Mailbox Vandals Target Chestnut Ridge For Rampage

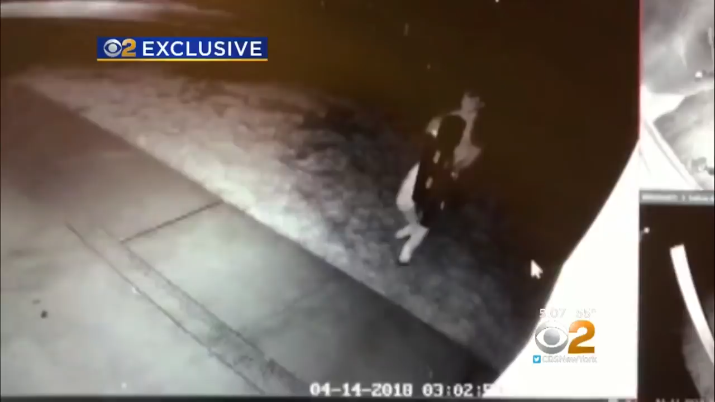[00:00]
SHOCKING SURVEILLANCE VIDEO SHOWS THIS MAN THROWING MAIL ONTO A FRONT DOORSTEP FROM A BROKEN MAILBOX SNAPPED FROM ITS POLICE.
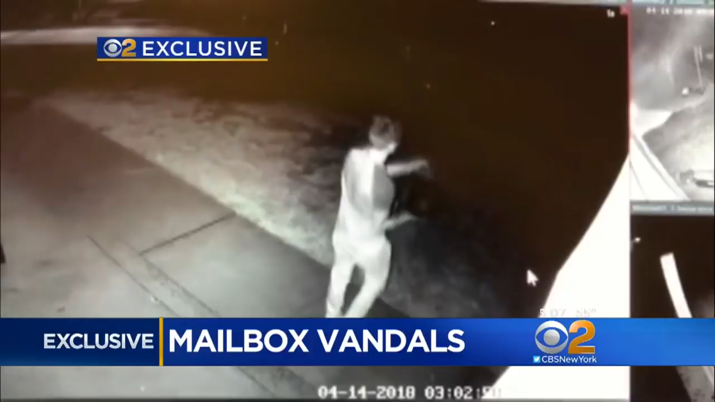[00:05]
HE THEN HOISTS IT ON HIS SHOULDER AND RUNS OFF.
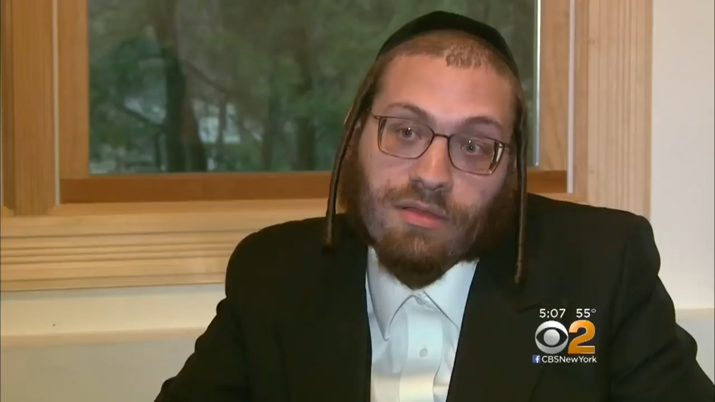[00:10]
SOMEBODY WAS ACTUALLY AT OUR DOOR PUTTING THE MAIL DOWN.
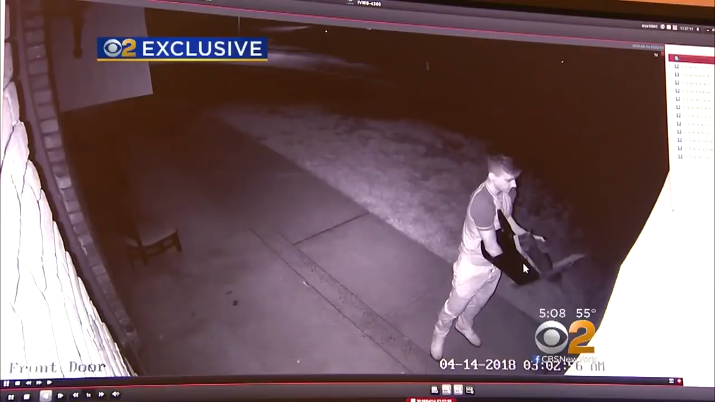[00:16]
HE'S LIKE SHOWING US, I COME TO YOUR DOOR AND I DO WHAT I WANT. ARYA RABINOWITZ WOKE UP THAT SATURDAY MORNING TO FIND HIS MAILBOX MISSING.
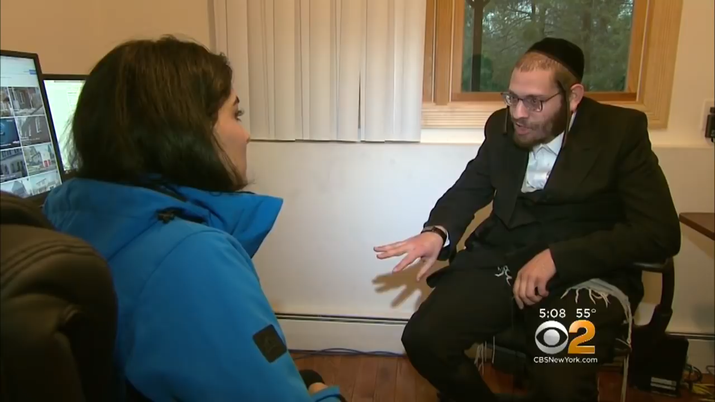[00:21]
IT IS VERY SCARY TO LIVE HERE IN SUCH A QUIET PLACE. SOMEBODY SHOULD COME AT NIGHT, YOU WANT TO TAKE A GROUP OF PEOPLE AND BREAK DOWN YOUR MAILBOX. HE THEN CHECKED HIS CAMERAS, TRACKING THE VANDALS' MOVES.
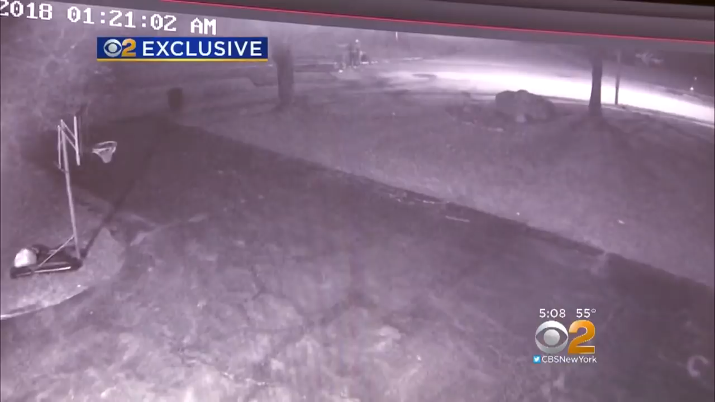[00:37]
IT ALL BEGAN AROUND 1.20 A.M. WITH A GROUP LURKING AND PLOTTING IN THE DARKNESS. THEN POLICE SAY THEY LEAVE A FEW MINUTES LATER WITH HIS PROPERTY IN TOW.